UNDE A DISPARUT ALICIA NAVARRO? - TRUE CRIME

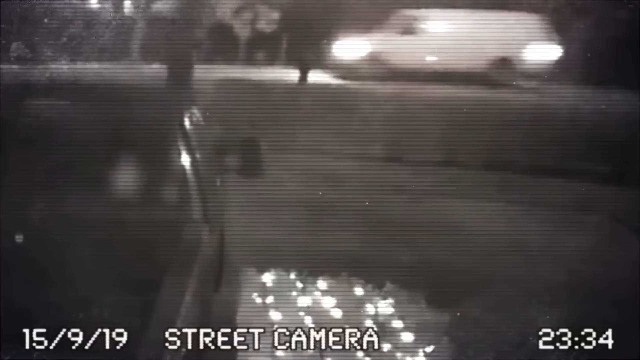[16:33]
Nu se vedea numărul, nu se știa cine era șoferul, iar fetița nu apărea în filmări.